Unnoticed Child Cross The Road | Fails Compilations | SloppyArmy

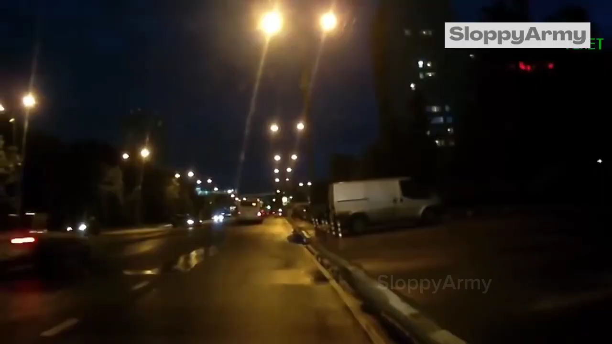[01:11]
Ого! Что там? Не... Ты ебать, да! Капец! И съебался, да? Не-не, вон стоит!